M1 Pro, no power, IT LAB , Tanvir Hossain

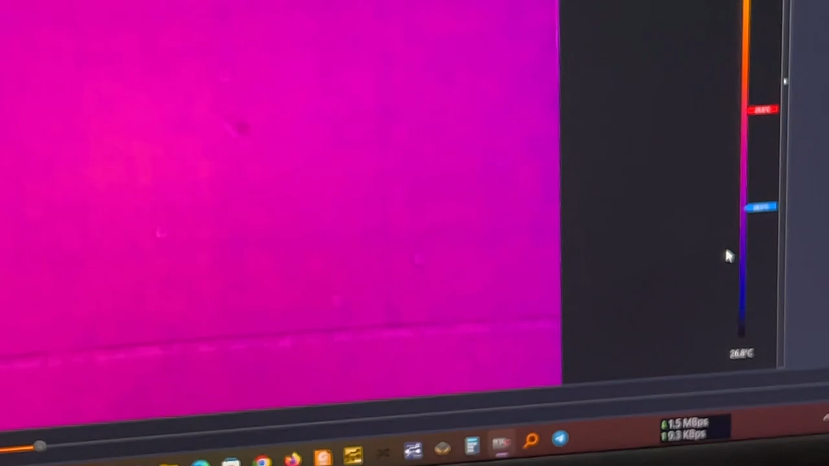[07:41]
ওরকম কোনো কিছু হিট হইতেছে না।
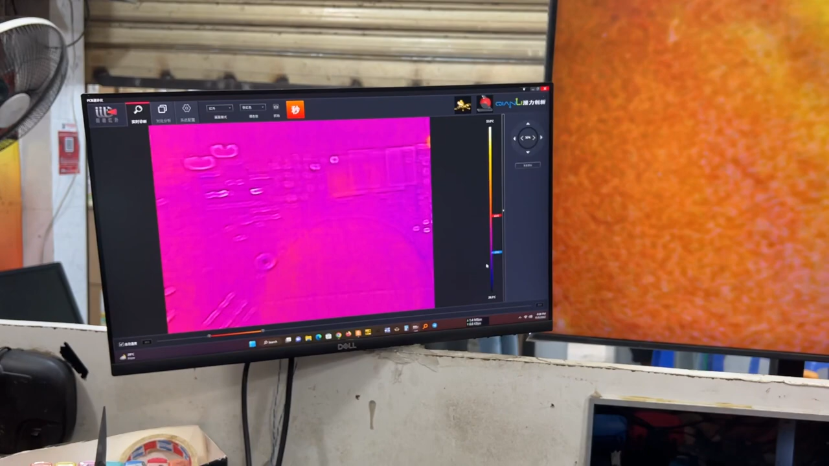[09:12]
এসএসডিটা এখানে দুইটা এসএসডি, এখানে দুইটা এসএসডি, ঠিক আছে।
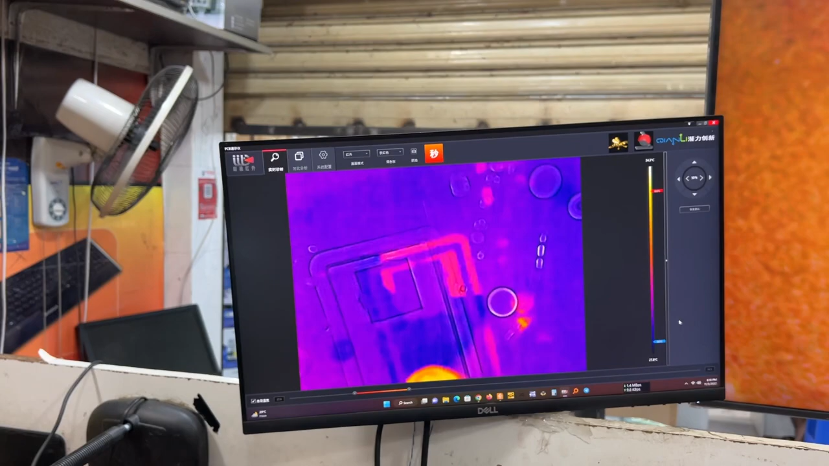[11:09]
এছাড়া যে হঠাৎ হঠাৎ যে মানে মানে মনে হয় যে একটু হিট হিট হইতেছে, এটা আসলে যে
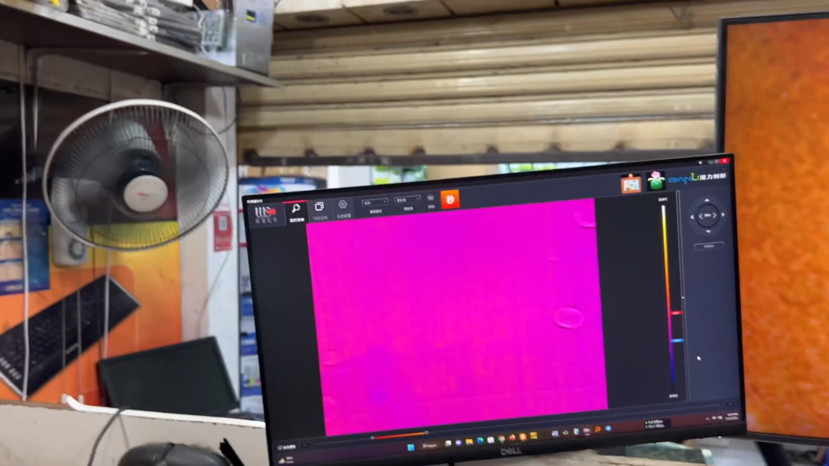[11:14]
লাইটের যে লাইটের একটা রিফ্লেকশন, ঠিক আছে।
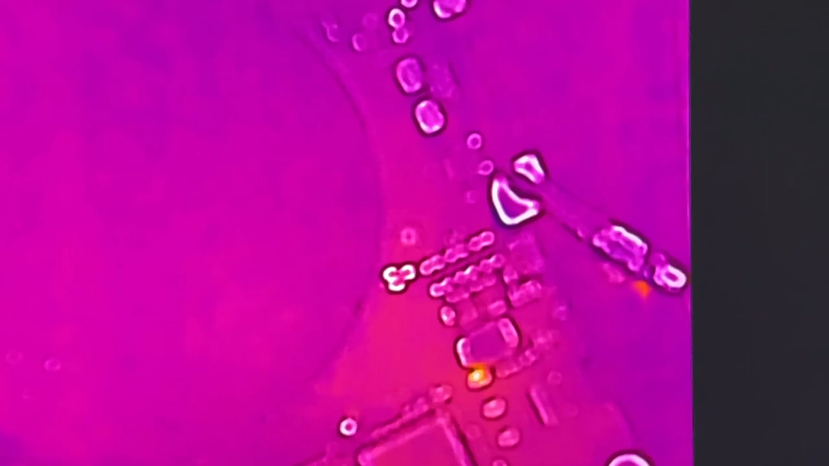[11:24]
এই সেকশনটা মনে হচ্ছে যে হালকা একটু জ্বলে আছে, ঠিক আছে।
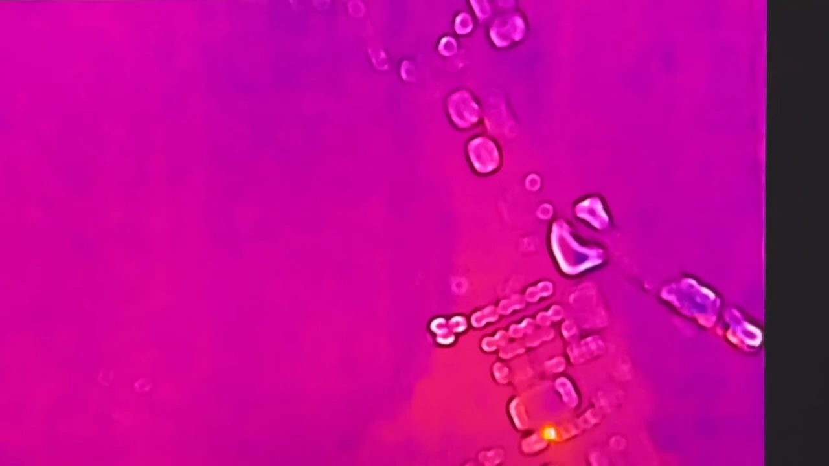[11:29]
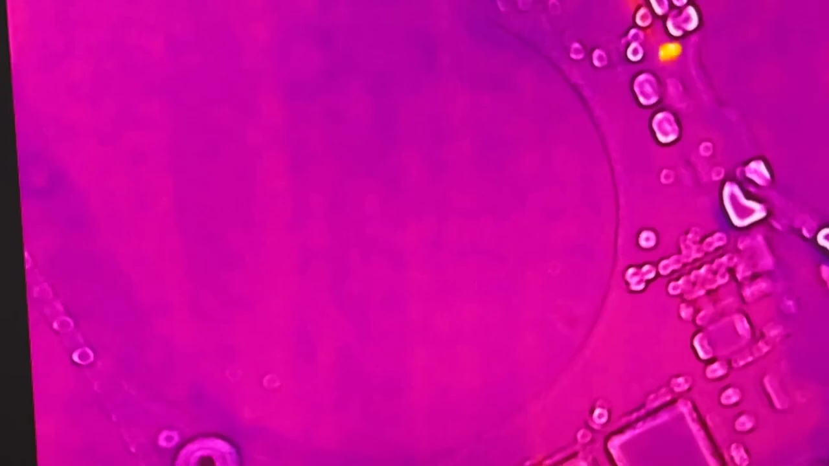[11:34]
যখন পাওয়ার দিলাম হালকা একটু জ্বলছে, এই সাইডও হালকা একটু জ্বলতেছে, ওটা লাইটের রিফ্লেকশন, ঠিক আছে।
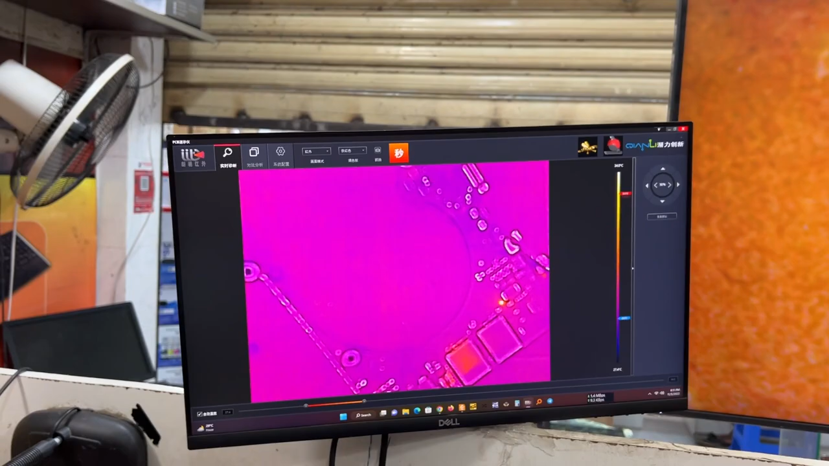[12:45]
দিয়েও এই জায়গাটাই একটু গরম হইতেছে মনে হইতেছে।
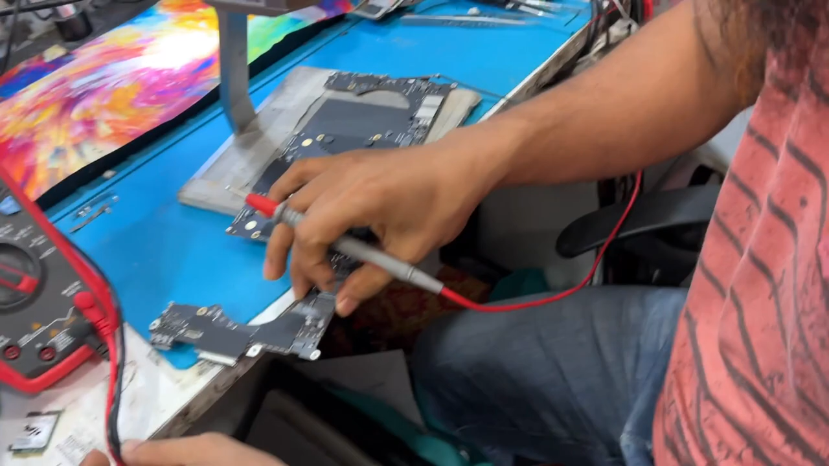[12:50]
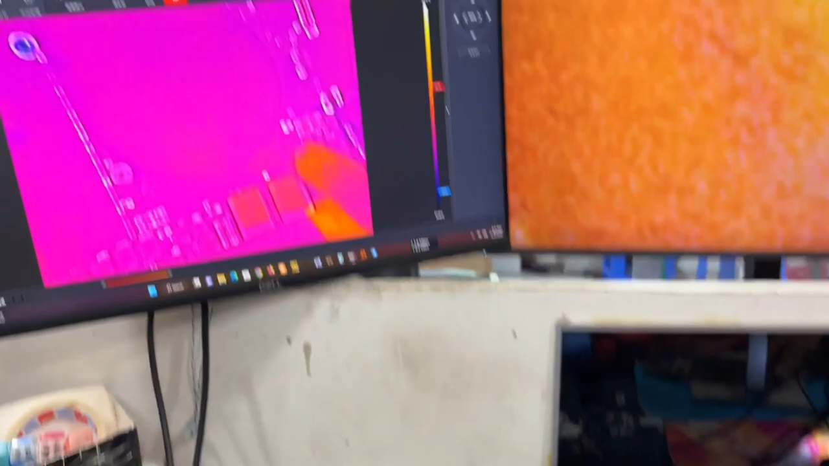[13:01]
এই যে আমার হাতের এই নিচের অংশটা